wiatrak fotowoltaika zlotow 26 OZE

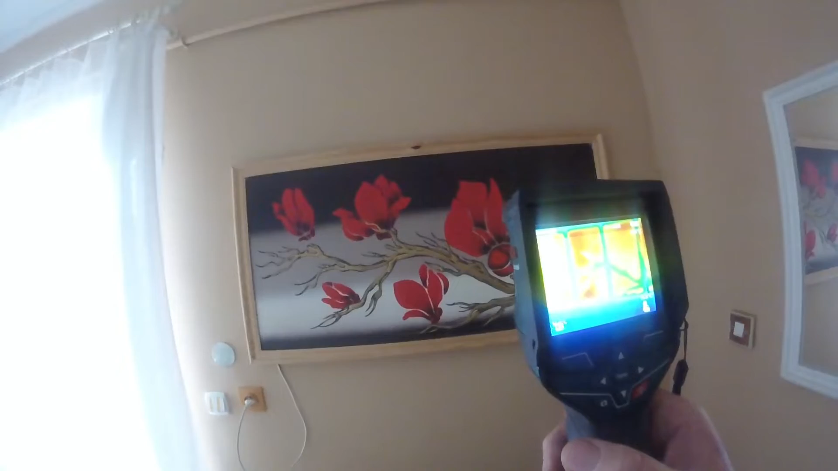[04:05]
Jest to po prostu malowane inną farbą i w związku z czym
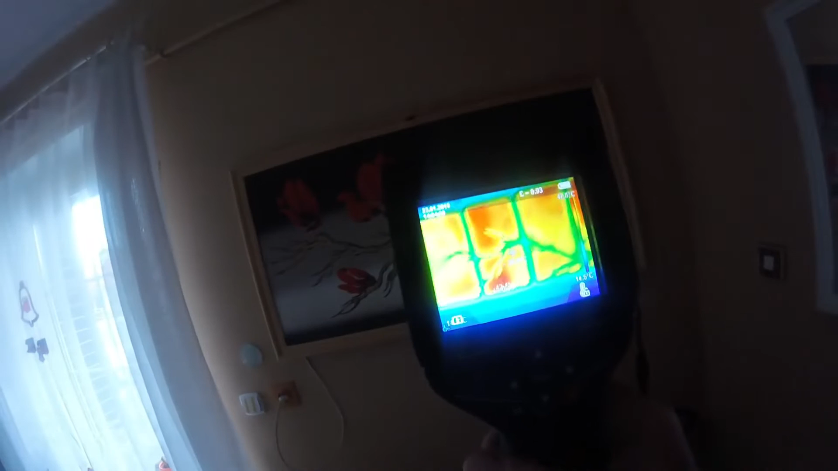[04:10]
uwidacza się to różny współczynnik przewodzenia ciepła i jak ważny jest dobór odpowiedniego współczynnika przewodzenia ciepła.
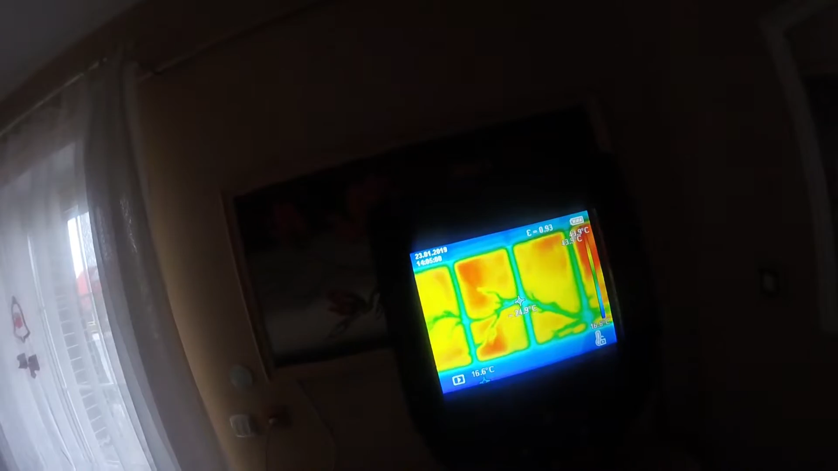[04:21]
Przy okazji pokażemy również lustro, które grzeje znakomicie od dwóch lat.
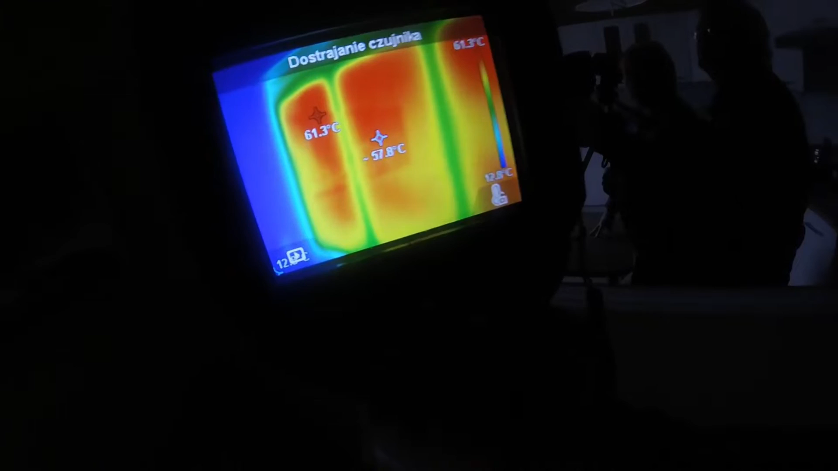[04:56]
On screen: max 61.3°C
Natomiast jeżeli troszeczkę zmienimy kąt, to widać faktyczny obraz. Muszę pomału przesunąć teraz do początku lustra,
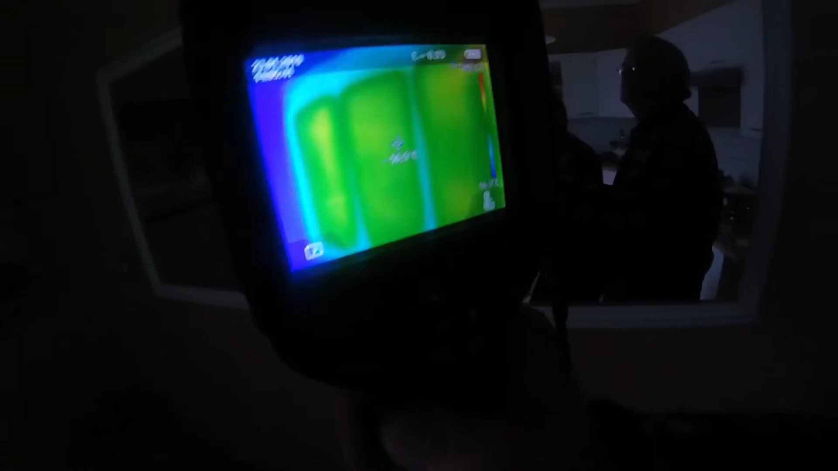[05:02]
ale musi być to czynione pod kątem, dlatego że się...
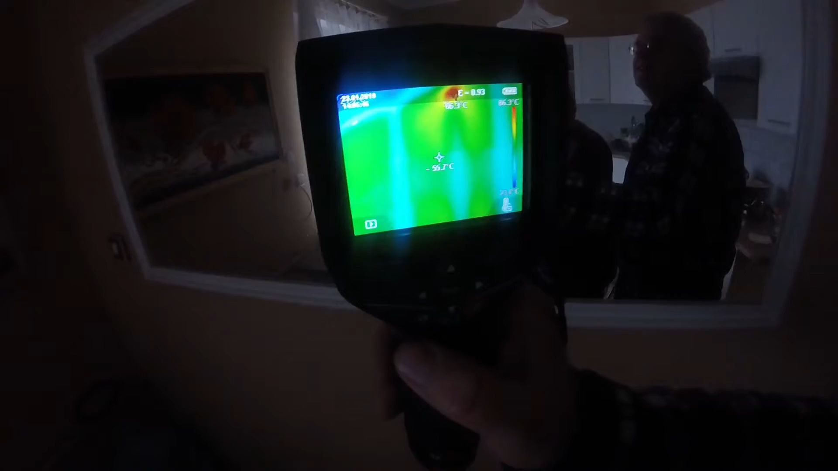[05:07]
O, proszę. Promienie się po prostu odbijają
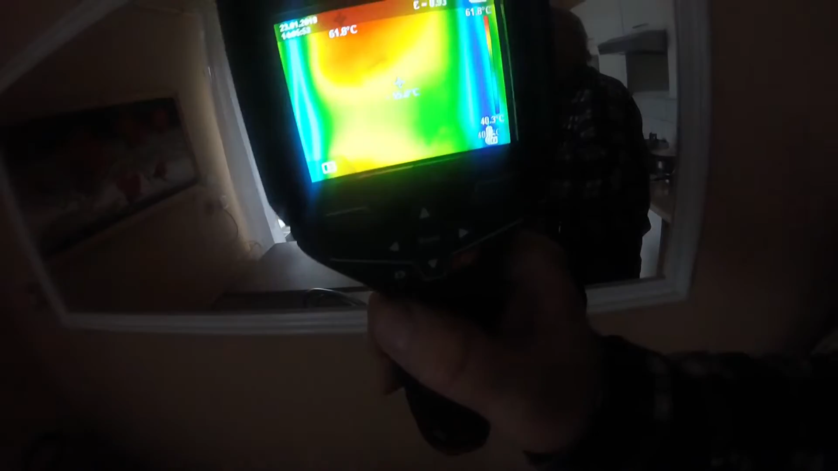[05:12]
od lustra i prawdziwy obraz to jest właśnie ten czerwony,
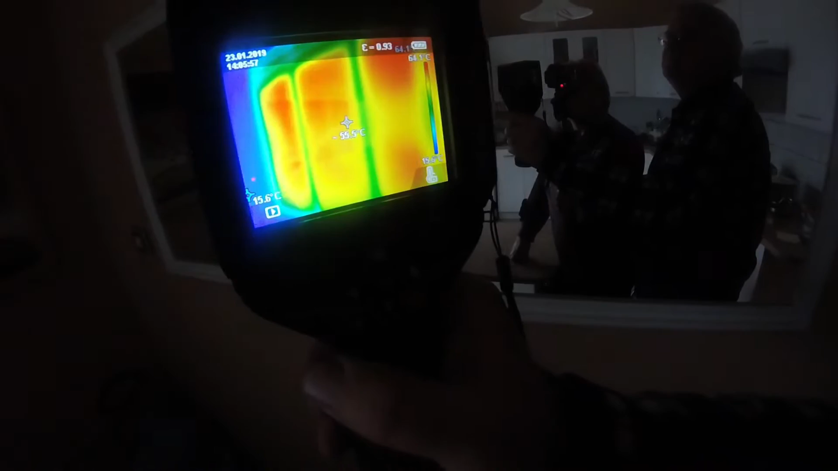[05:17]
tylko jeszcze przed nami są dwa moduły ogrzewające.
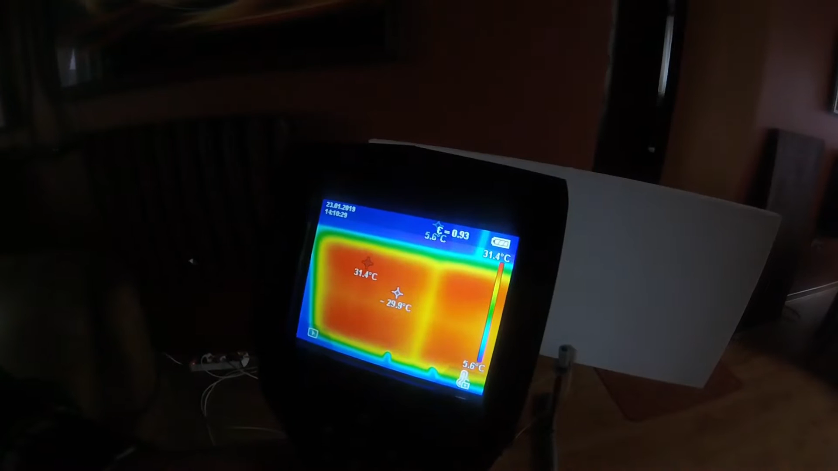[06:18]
On screen: scale top 31.4°C, scale bottom 5.6°C
Proszę bardzo, na płycie już jest 31,7 temperatura, a włączyliśmy to dwie minuty temu.
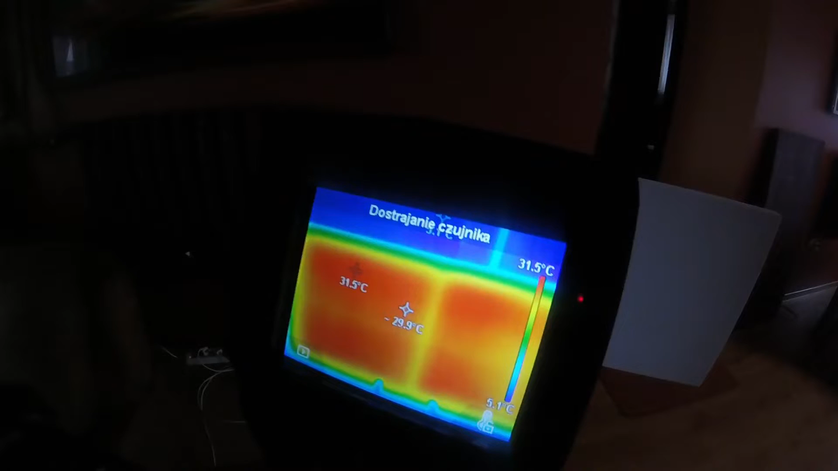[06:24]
On screen: scale top 31.5°C, scale bottom 5.1°C
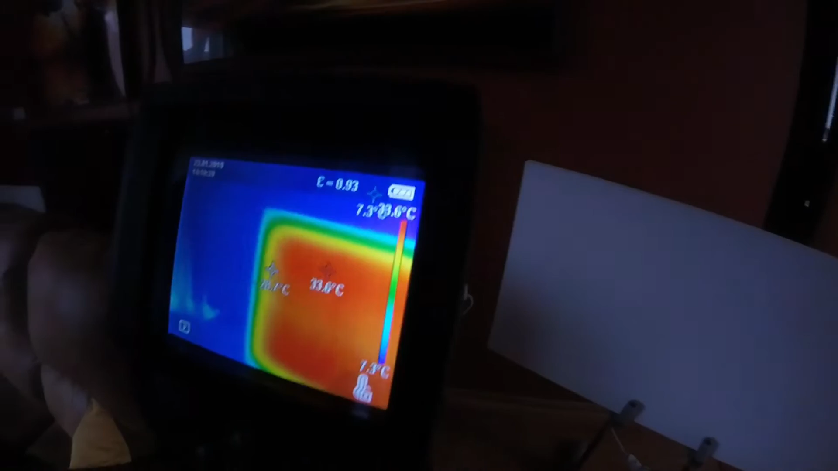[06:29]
A teraz przy tej samej energii włączamy, popatrzymy na kaloryfer.
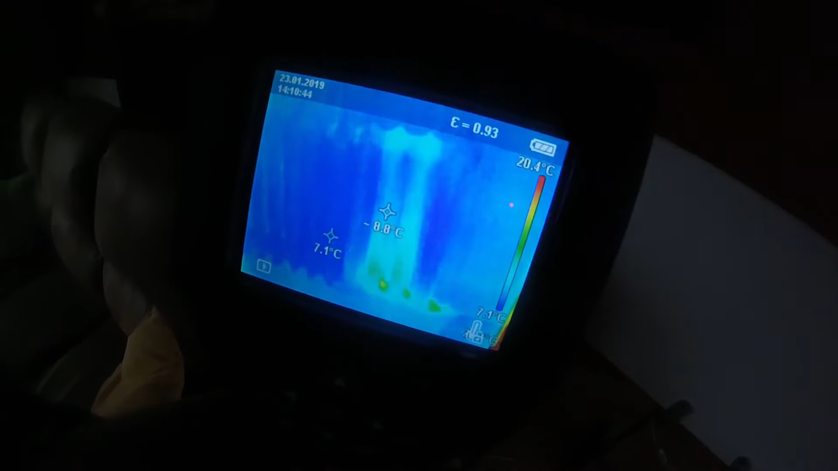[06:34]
On screen: scale top 20.4°C, scale bottom 7.1°C
No też coś zaczyna grzać w miejscu, gdzie jest podłączona grzałka, ale jest to minimalne.
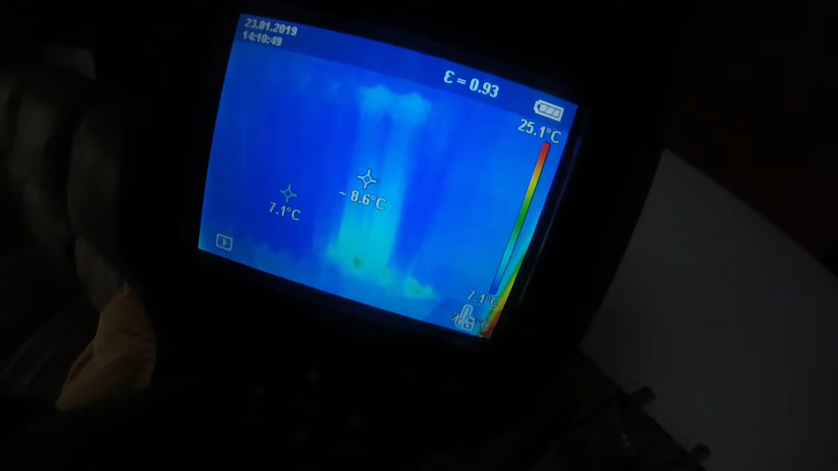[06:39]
On screen: scale top 25.1°C
Jest to typowy przykład, no różnicy pomiędzy promieniowaniem,
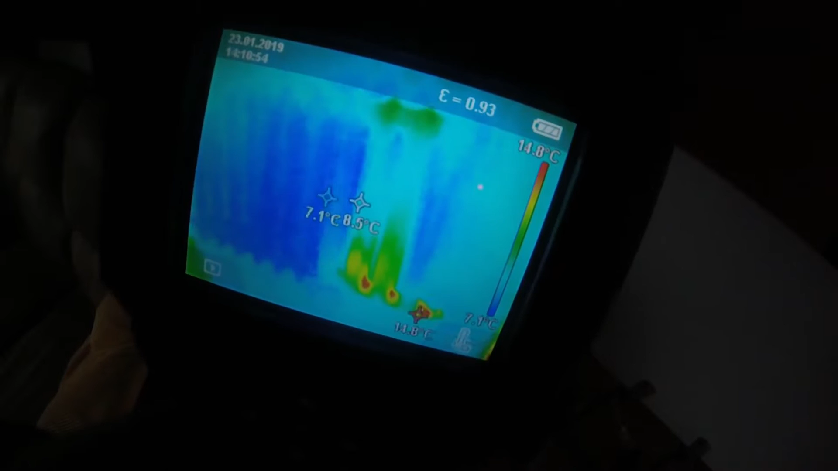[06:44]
On screen: scale top 14.8°C
czasem ogrzewania przy pomocy promieniowania, a czasem ogrzewania przy pomocy konwekcji. Tu trzeba poczekać, aż cały ten zbionik 10-litrowy, czyli ten kaloryfer się nagrzeje.
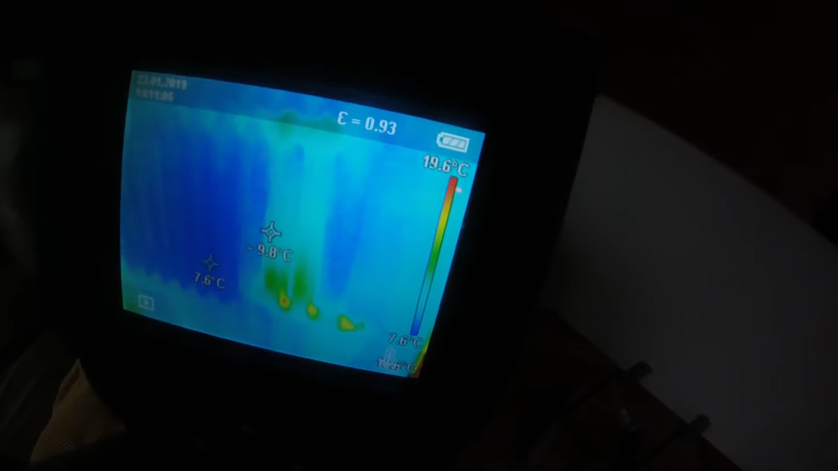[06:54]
On screen: scale top 19.6°C, scale bottom 7.6°C
I jedynie w tym miejscu, gdzie jest grzałka wprowadzona,
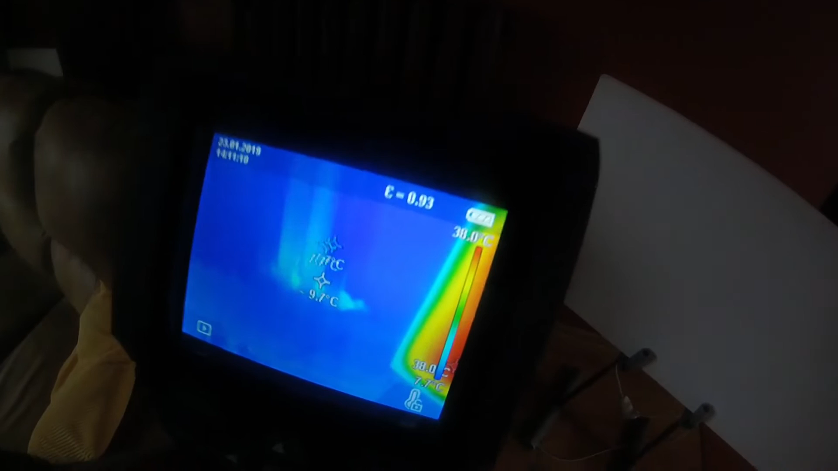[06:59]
widać temperaturę tam 11 stopni,
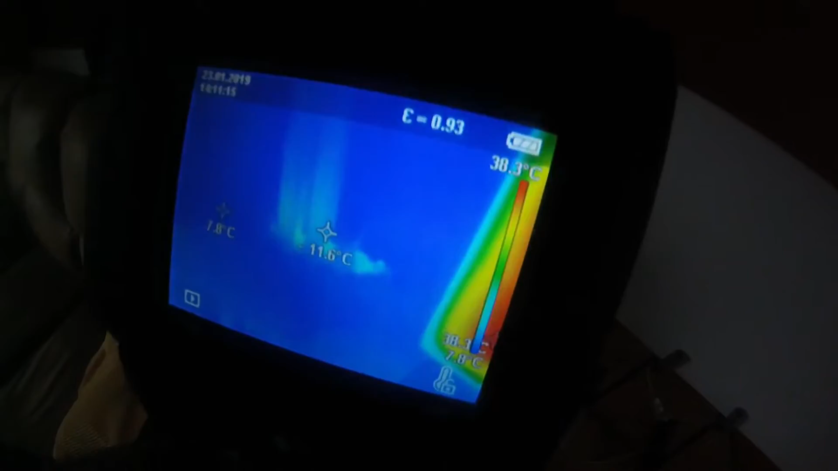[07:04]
On screen: scale top 38.3°C
a w całych kaloryferach jest to tutaj zimny pokój,
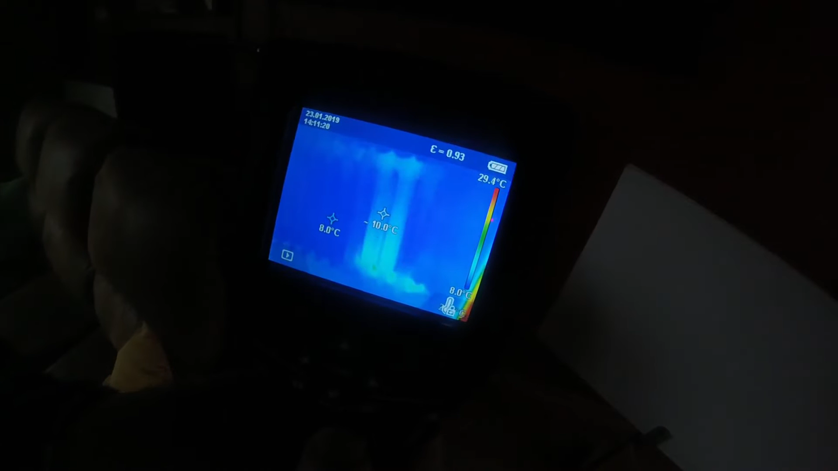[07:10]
On screen: scale top 29.4°C
który właściwie w zimie prawie jest niewykorzystywany, jest 8 stopni, czyli prawie tyle, ile w tym naszym pokoju.